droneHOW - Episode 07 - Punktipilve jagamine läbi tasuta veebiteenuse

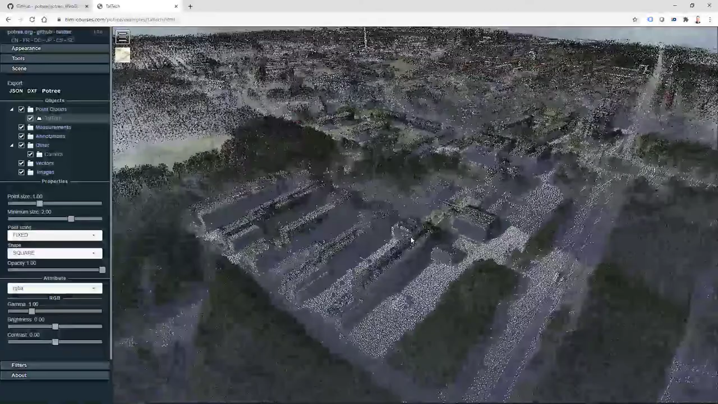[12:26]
Veel kord see detailsus ei ole nüüd teab, mis suur, kuid üldisteks planeerimisteks ja konteksti andmiseks vägagi piisav. Näiteks saame nende punktide baasil luua ruumilise planeerimise jaoks, kas või maapinna mudeli. Kuid antud näitel me siiski keskendume sellele,
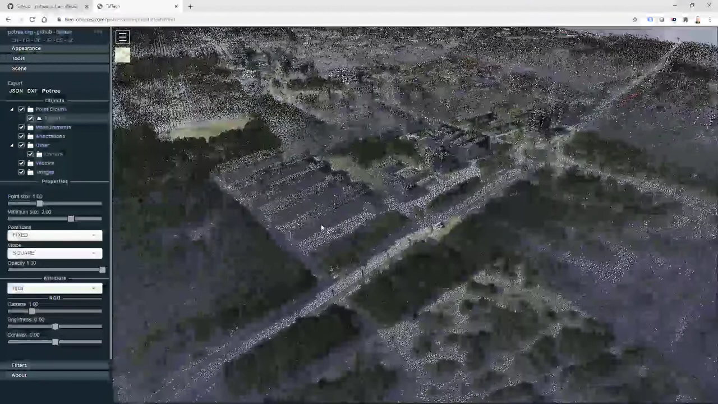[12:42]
et me lihtsalt kuvame neid punktipilvesid veebilehitsejas ja kasutame siin nüüd erinevate töövõtteid, töövahendeid, mis parasjagu on saadaval läbi potree tarkvara.
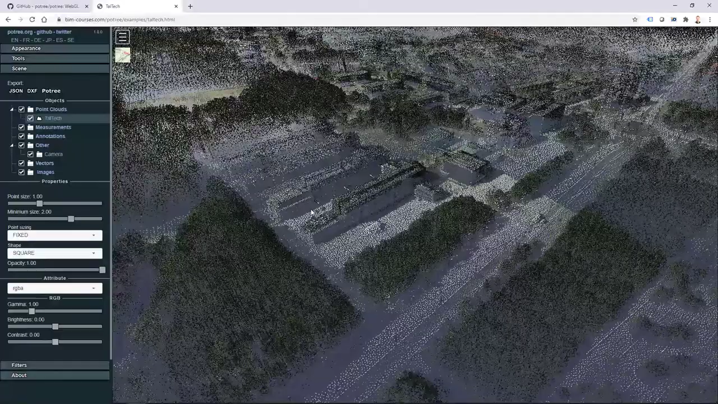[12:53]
No näiteks, kui vaikimisi neid punkte kuvatakse siin hõredamalt, siis ma klikin Appearance ja saan suurendada punktide kuva. Ja ta töötab üsna hästi selles mõttes, et jookseb üsna hästi üle veebiteenuse.
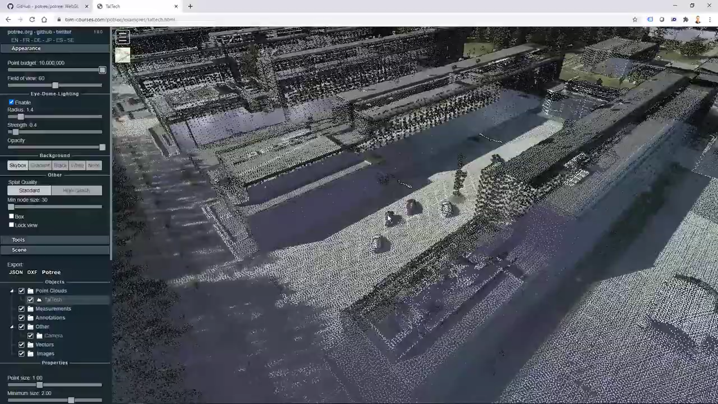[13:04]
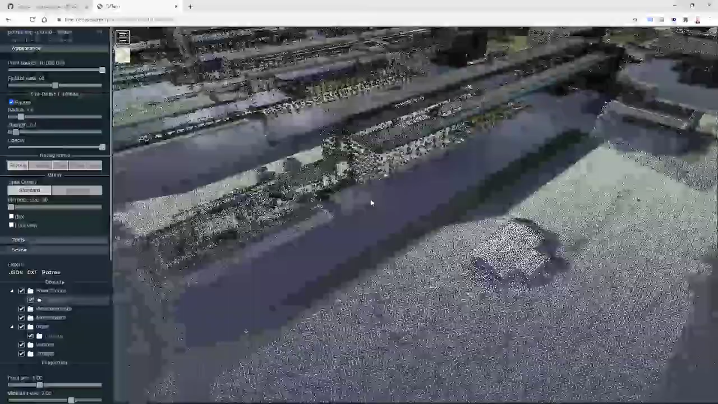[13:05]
Mida kaugumale ma lähen, seda selgemaks loomulikult see pilt muutub. Veelkord siin on sirka 20 punkti ühele ruutmeetrile. Aga mul on võimalik kasutada siis erinevate töövahendeid, millest ehk hiljem ka edasistes videotas,
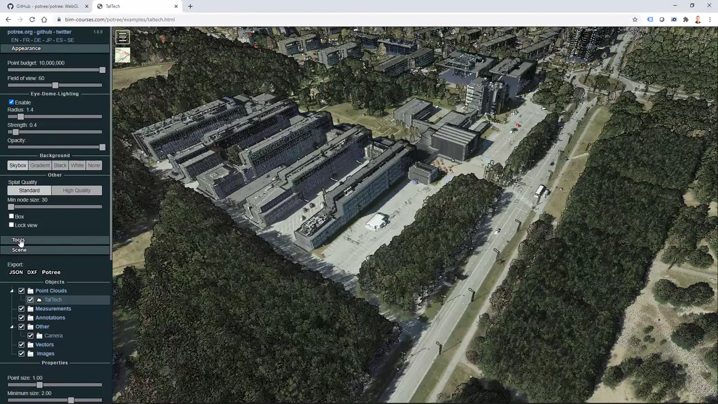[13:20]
kuid mõne lihtsama näitan kohe praegu, näiteks Tools ja saan võtta siit näiteks mingi mõõdu parem klõps, et katkestada või hoopis võtta pindala.
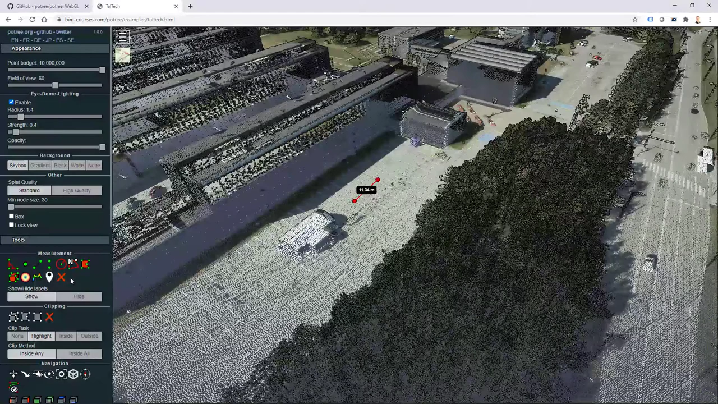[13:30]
Näiteks võtan siit pindala töövahendi ja kui need punktid on lisatud, jällegi parem klõps ja näen see järel pindala.
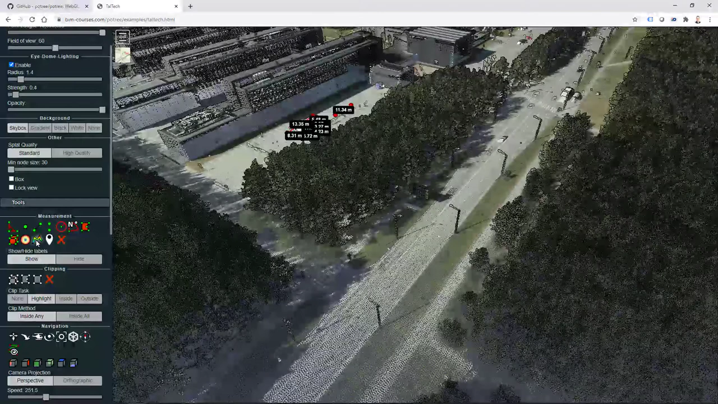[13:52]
klikin siin profili lisamise töövahendil, seejärel tõmban enam-vähem risti siit üle sõidu tee, näiteks nii, parem klõps jälle katkestamiseks ja kui ma siis kerin siin töövahenditest alla pooles, ma näen, et Show 2D Profile, klikin sellel ja näen seejärel juba seda profili ka siin ja kui ma siis liigun iirega omakorda selle punkti pilve juures,
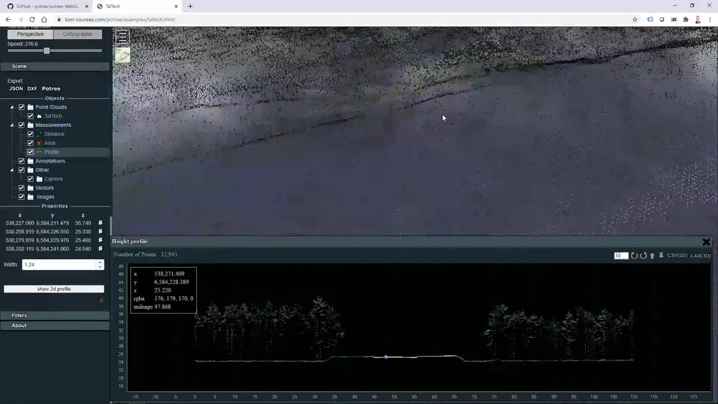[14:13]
siis vastavalt ka see punkt liigub.